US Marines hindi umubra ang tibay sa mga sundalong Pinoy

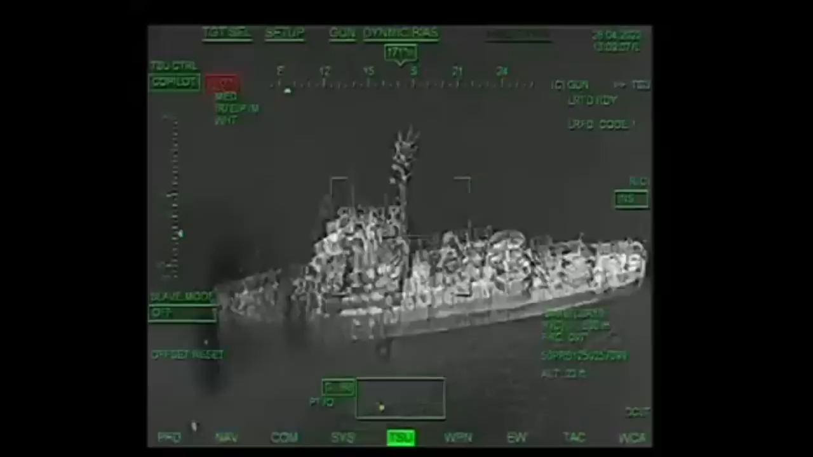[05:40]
Nagpakitanggilas din sa pagtarget sa barko ang Bell A-ETS Cobra Attack Helicopter ng Pinas na kung saan maraming beses nitong nahit ang target